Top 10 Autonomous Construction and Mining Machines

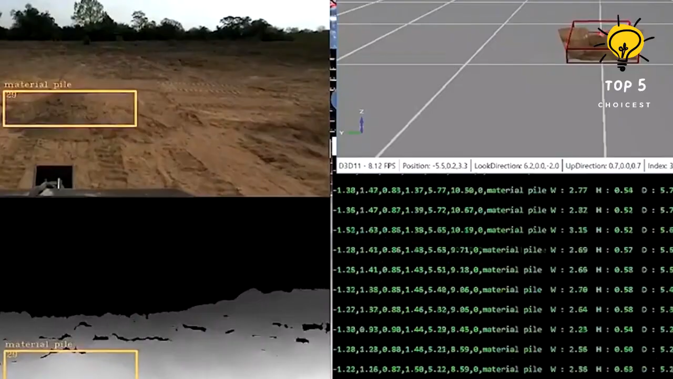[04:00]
It is equipped with various sensors to detect and navigate around obstacles.